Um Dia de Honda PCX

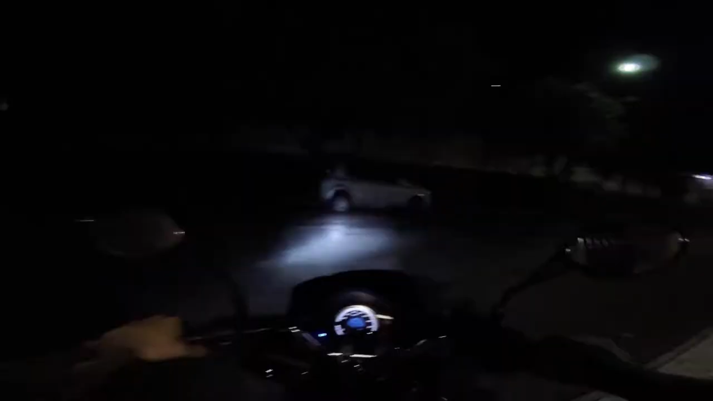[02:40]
E aí galera, bom, tô saindo aqui da casa dos meus pais.
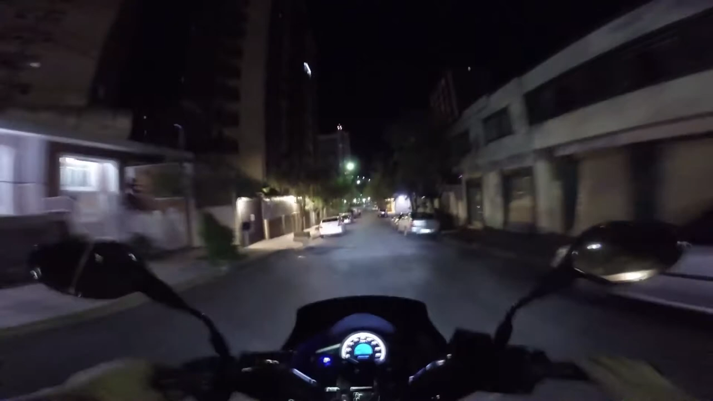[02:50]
Estou indo embora para minha casa de PCX. Olha o farol dela, como é que é bom. Tá com a luz alta aí. Muito bom esse farol.
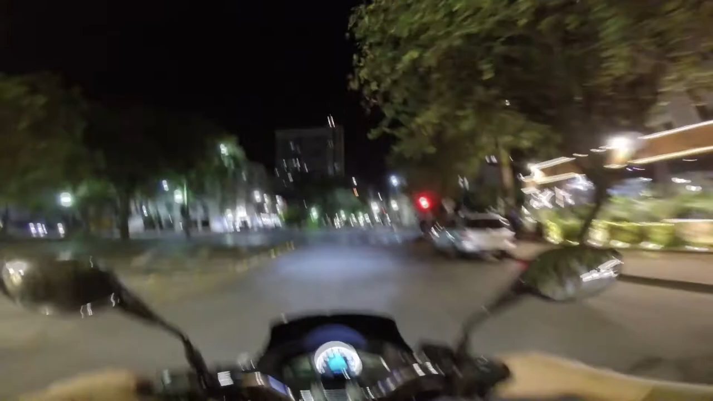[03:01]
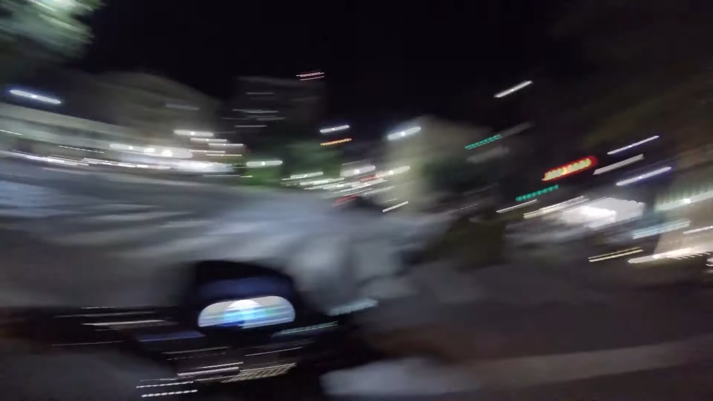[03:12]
O start-stop dela só funciona depois que o motor tá quente, eu acho. Que ele acende ali no painel, ó, tá ligado aqui. Mas enquanto ele não tá aceso, a moto tá funcionando. Aí quando acende ali no painel o Azinho, aí ela desliga.
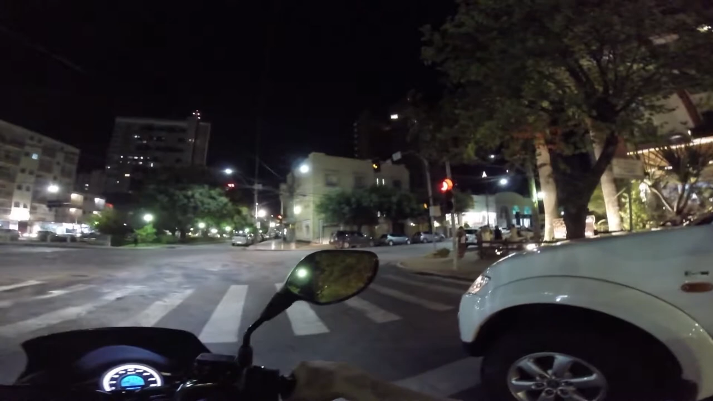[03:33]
Acelerei no máximo, hein? O freio dela é muito bom. Cara, é uma moto muito confortável, super leve.
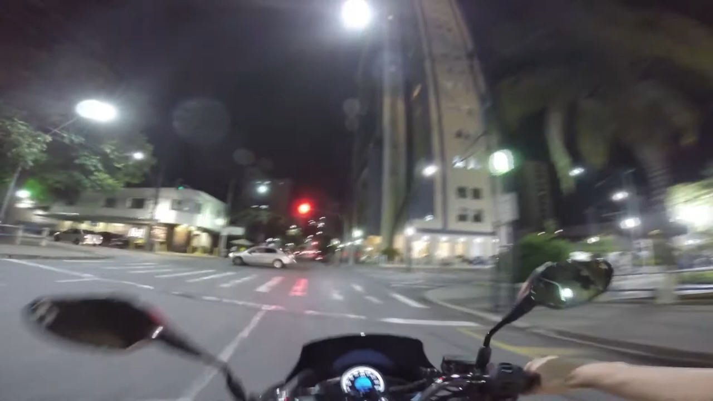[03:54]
Ah, aqui ó, tem que. Vamos ver se ela desliga agora. Não, acho que ainda não. Galera, essa aqui é uma motinha que eu acho que eu compraria como segunda moto, hein? Delícia. Aqui, agora acendeu o A, ó.
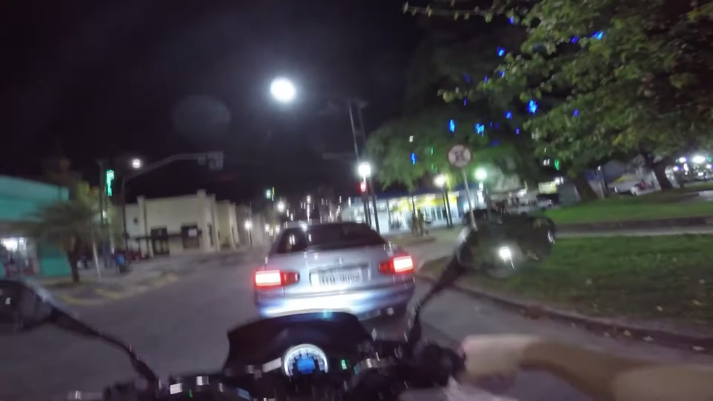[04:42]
Eu tava lendo mais um pouco sobre ela, eu vi que a bateria dela é especial também, né, para aguentar esse tanto de partida que dá. É, todo carro e moto com start-stop tem isso. Lá, acelerei e já saí, ó. Muito legal.
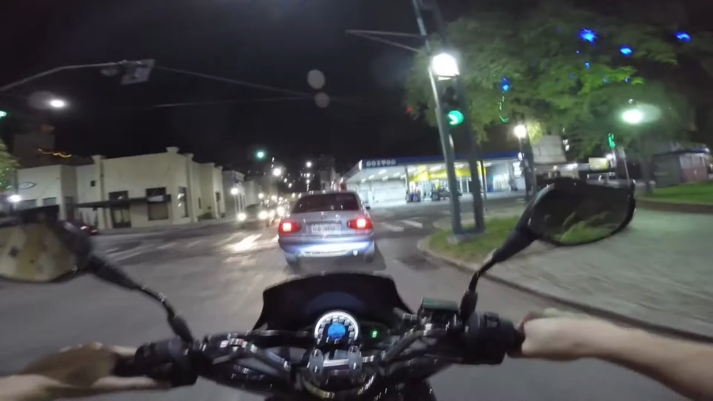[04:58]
Gostei muito dessa moto. Lógico, é uma moto para cidade, né?